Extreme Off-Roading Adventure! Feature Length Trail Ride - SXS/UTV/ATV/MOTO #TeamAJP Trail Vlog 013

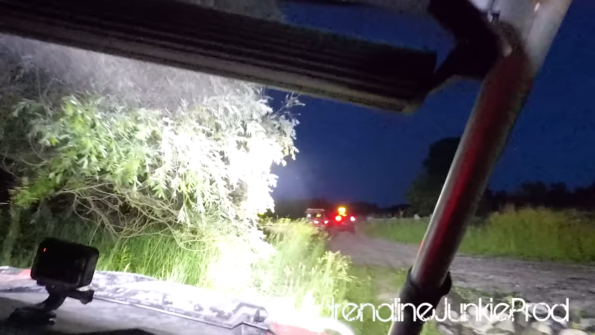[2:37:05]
We made it out of the trail, we're heading back to Dan's. Should be pretty smooth sailing from here.